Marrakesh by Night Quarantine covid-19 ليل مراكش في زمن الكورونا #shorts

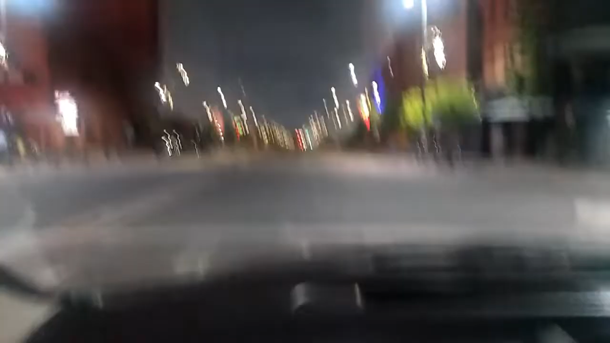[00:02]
السلام عليكم ورحمة الله. هذه مراكش بالليل، هذا جليز، وما أدراك ما جليز،
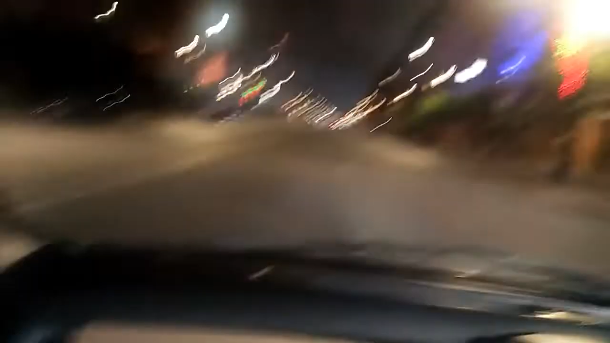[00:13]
سبحان مبدل الأحوال. ده شارع محمد الخامس تقريبا جهة كاري إيدين، وأنا راجع من العمل.
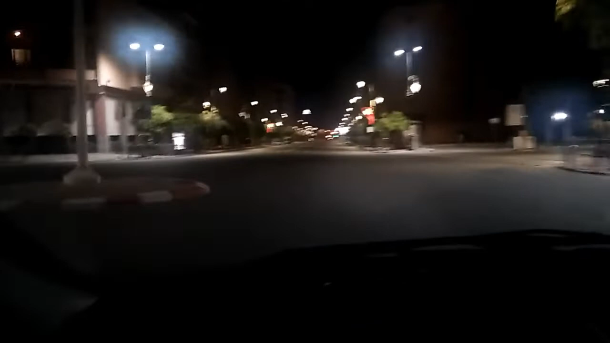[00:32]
تقول ولو كاين حركة بين الأمن، ونتمنى إن شاء الله يمشي هذا البلاء، الله يلطف بينا، وبقاو في ديوركم، بقاو في ديوركم، السلام عليكم.